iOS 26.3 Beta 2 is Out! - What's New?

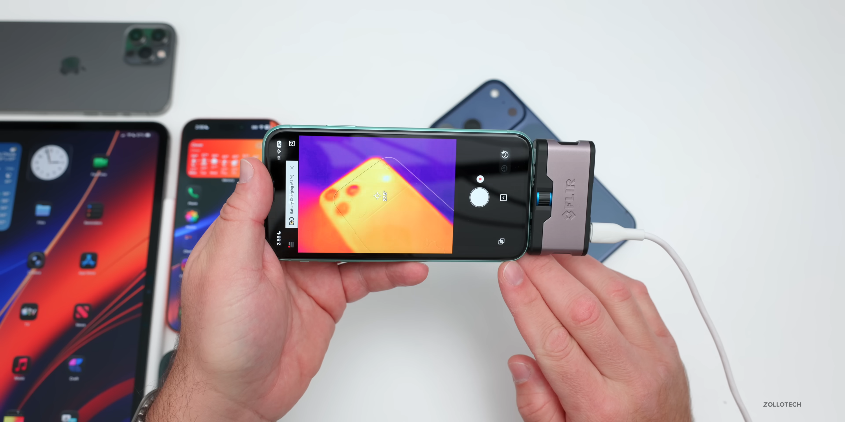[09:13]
signature about 28 degrees celsius or so nothing crazy but definitely a little bit warm